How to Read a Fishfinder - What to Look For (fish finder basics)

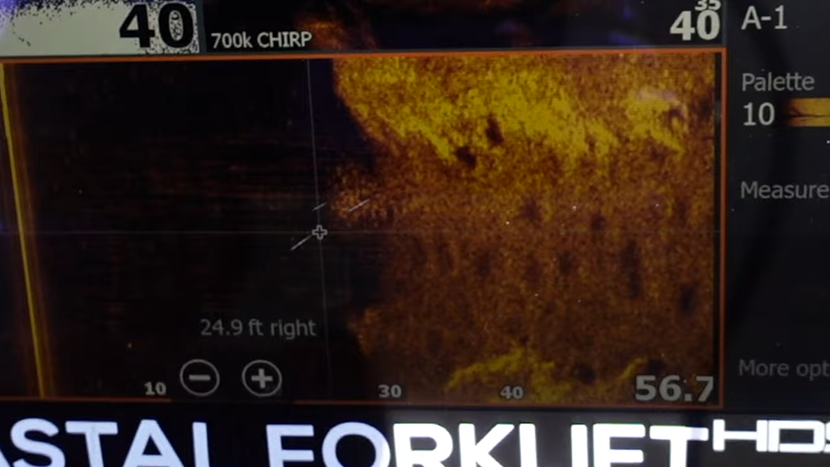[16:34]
okay that's what it looks like on like on the side image imaging and it's down in that creek channel so there's a creek channel right there you zoom out again oops too far uh come on
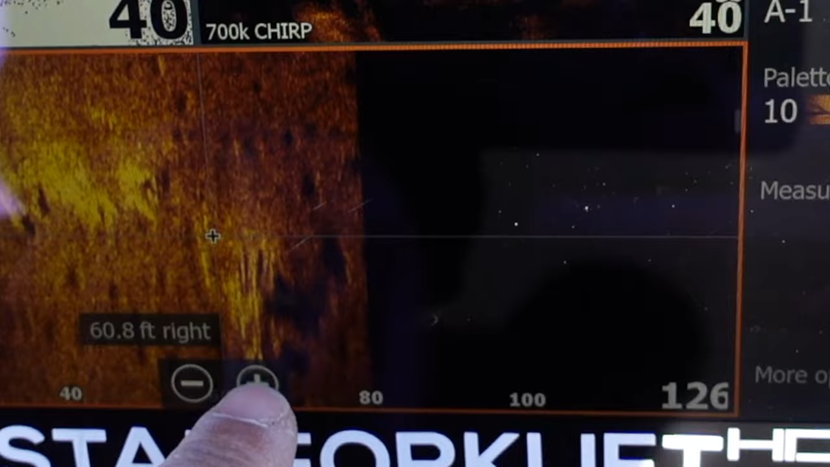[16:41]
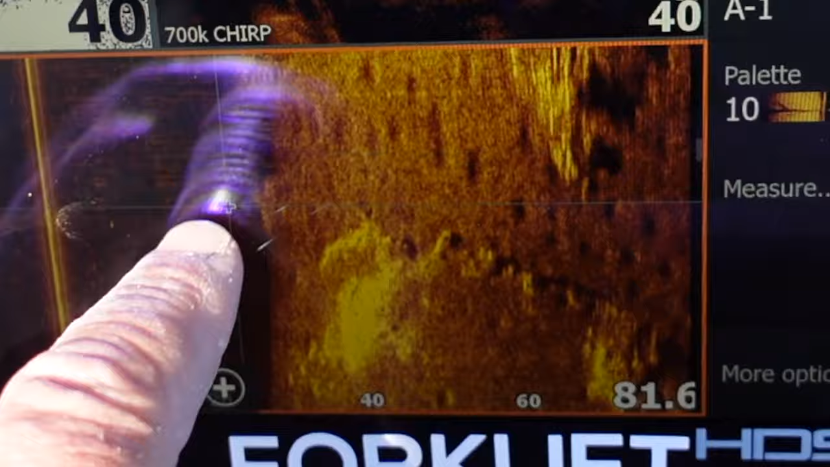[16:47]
all right so there's the creek channel okay bait fish down in that creek channel little potholes down in the silt there's some more bait right here that's a larger bait that might be gizzard shad or bass
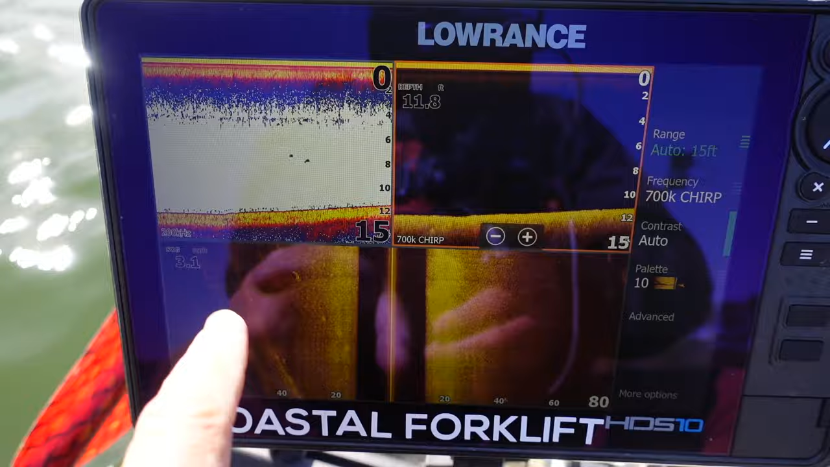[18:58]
all right so here's a good one right here i want you to look right here to the right or to the left it's an old road bed see the hard edges drops off deep on this side
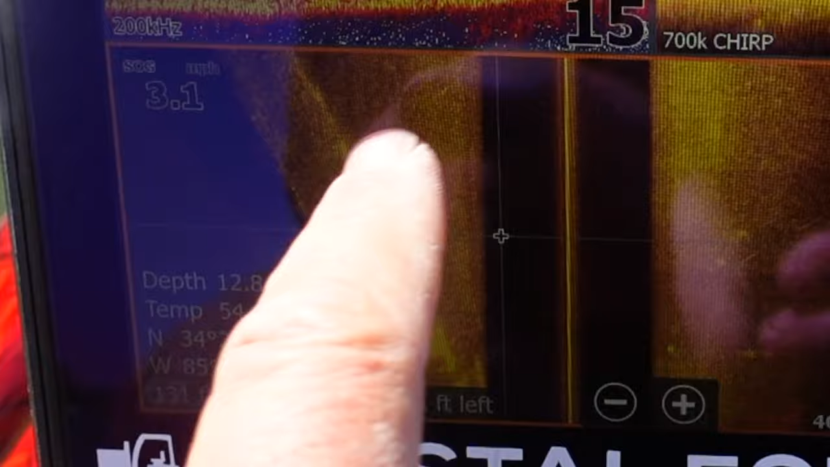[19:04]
On screen: speed 3.1 mph
old road bed all right we're getting into some good stuff right now
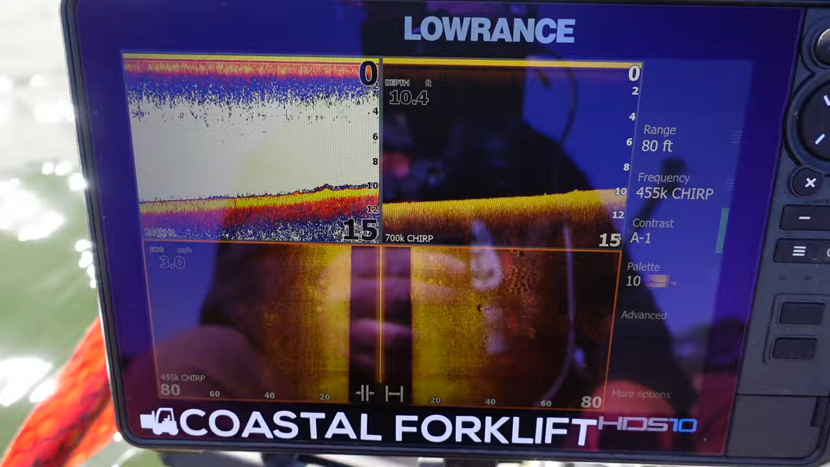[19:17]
all right coming up on on the left actually there's an old old bluegill bed right there got a little bit of rock that's sitting right on next to it
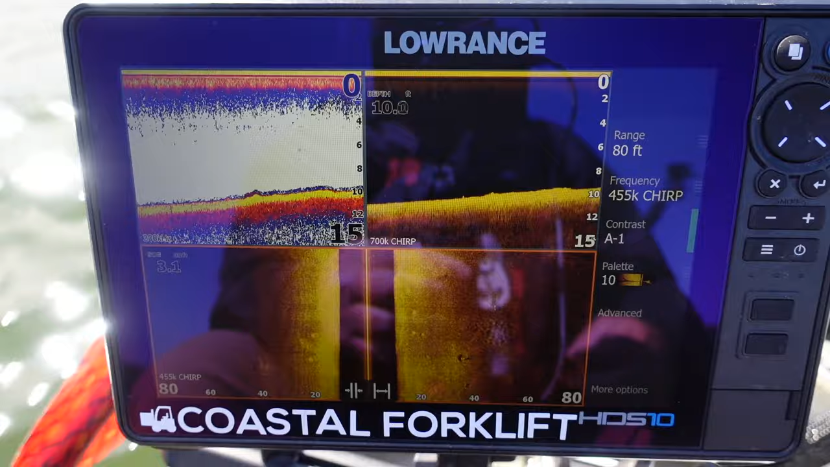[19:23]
all right i need to change my direction just a hair there we go see a little bit of rock a little bit of rough rough hard bottom right there i'd be dragging something through there jig or anything like that see little potholes those might be fish but
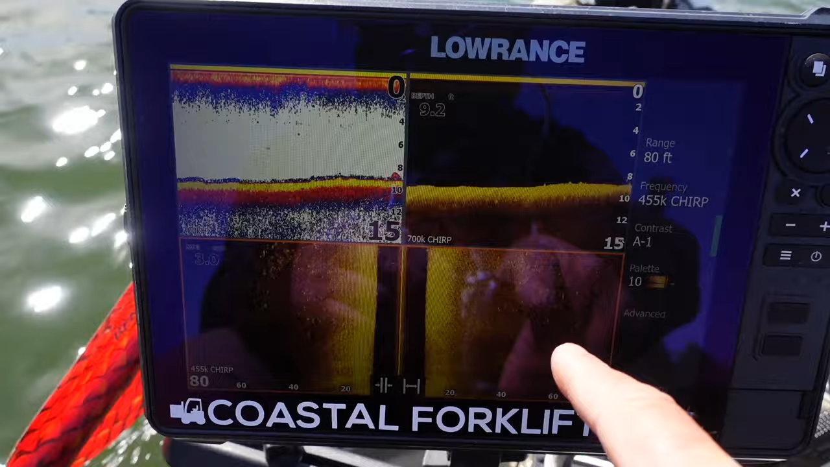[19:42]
they're not because you don't see any shadows behind them it's something directly on the bottom okay same thing over here rock
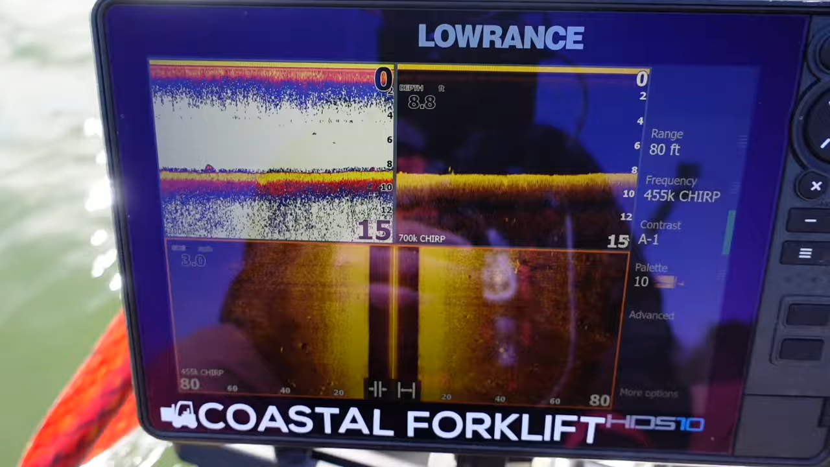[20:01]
a little something right there not sure what it is might be a little stump or
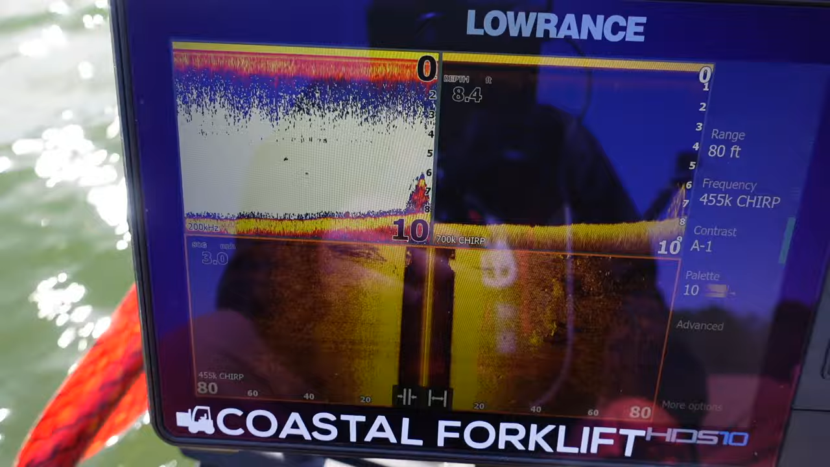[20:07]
On screen: depth 8.4 ft
stick or something hard bottom ooh that's wind brush pile see the
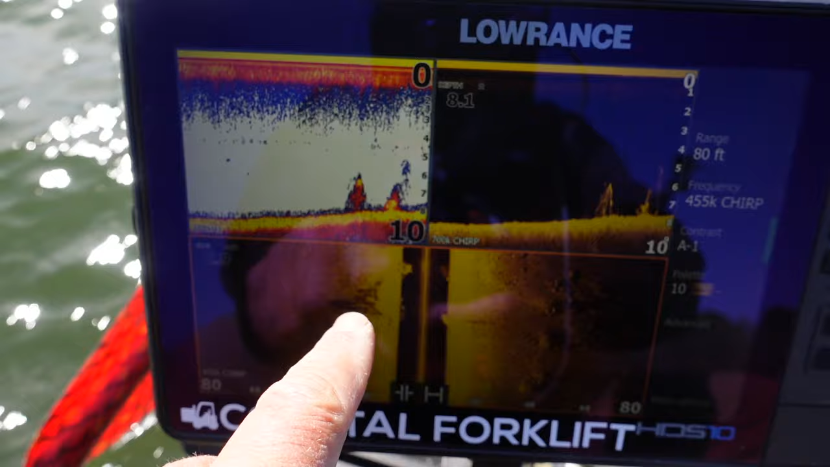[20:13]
brush pile right there just went over a little bit of it
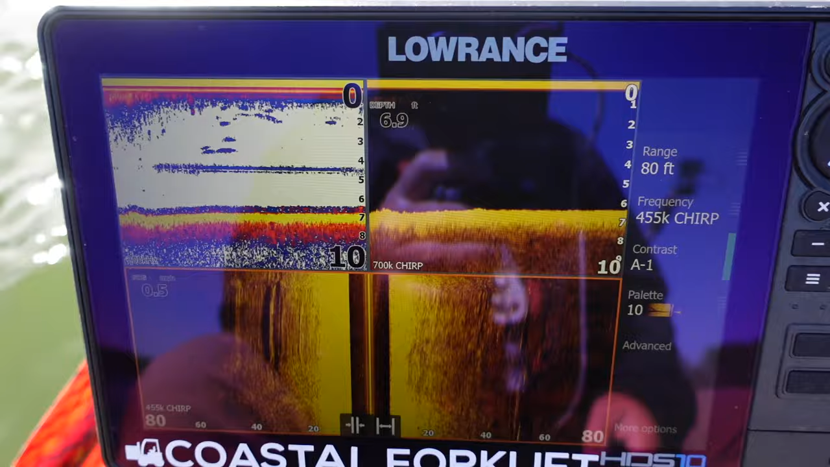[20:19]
all right i repositioned my microphone so maybe the wind won't bug it so much it's just a bunch of stuff on the bottom i'd be checking all of that just old clumps of you know piles of wood and old rotten brush piles
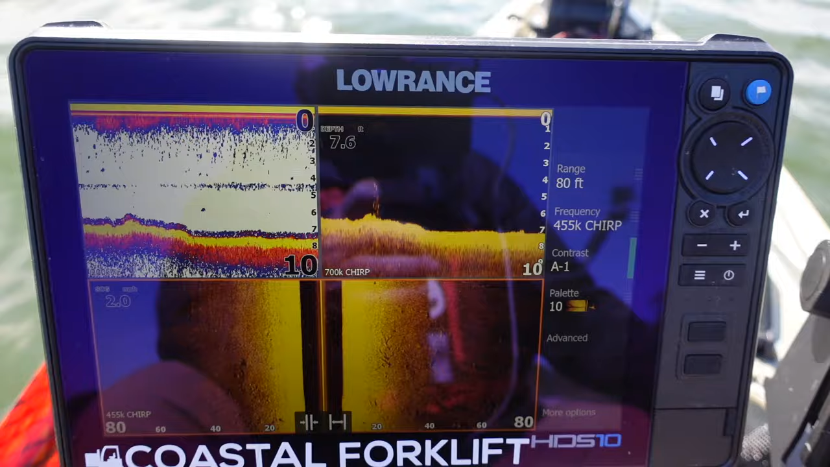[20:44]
i want to show you guys some gizzard shad there's a giant school of gizzard shad up here i want to see it from maybe we'll run over a little bit of it
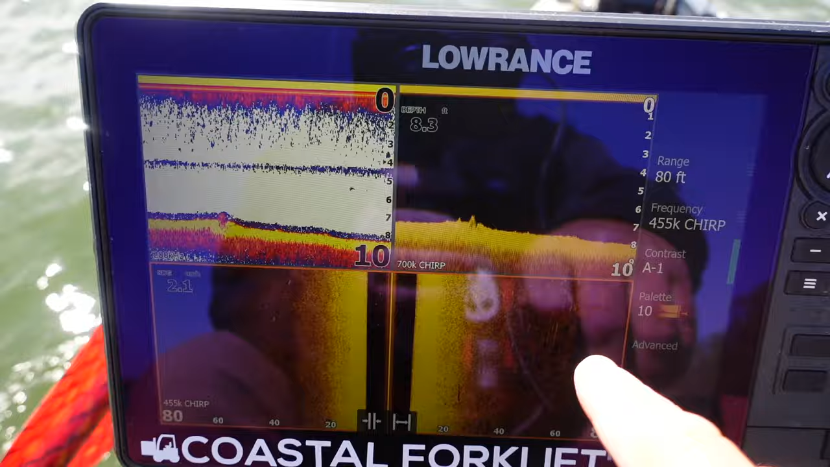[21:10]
see i was turning a little bit see how those lines all those lines right here and that's what this would look like if i was going straight a little log laying in the water here's a big fish
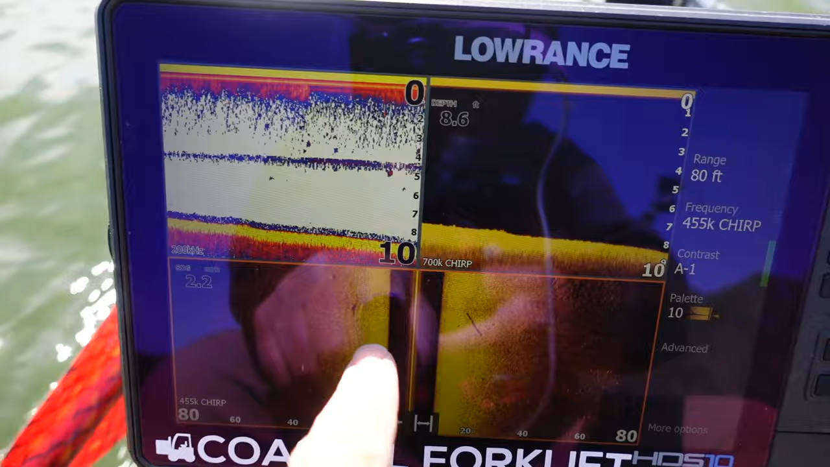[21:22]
right here see the shadow behind it probably a big catfish big carp there's some giant carp in this lake bluegill bed
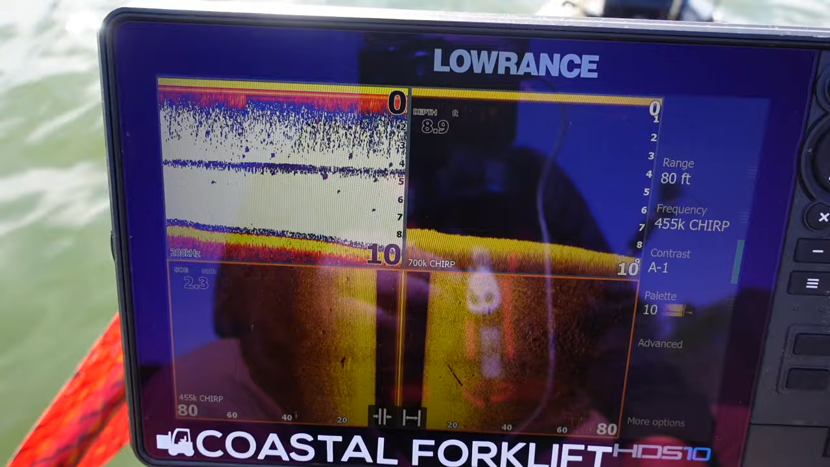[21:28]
last year's bluegill bed of course
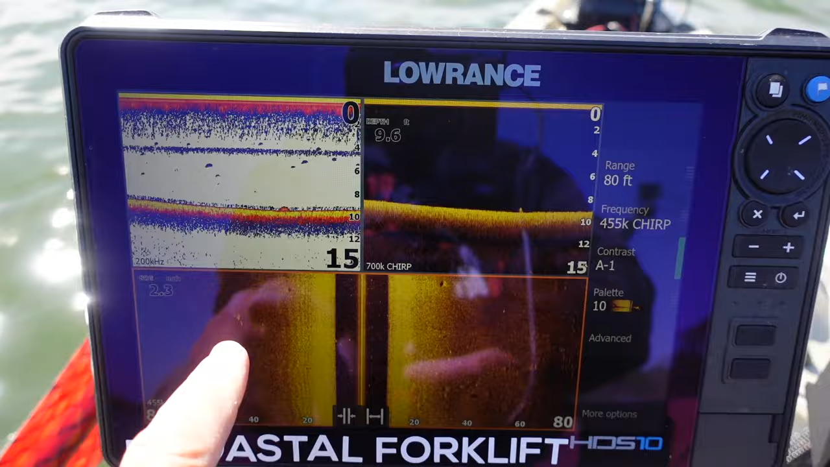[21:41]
something hard on the bottom i caught a eight and a half pounder off of that last year
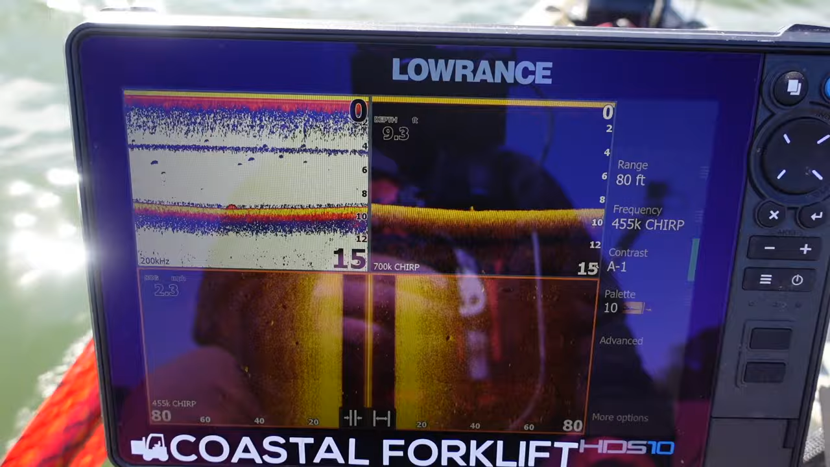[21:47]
see here's a bunch of fish suspended these might be bass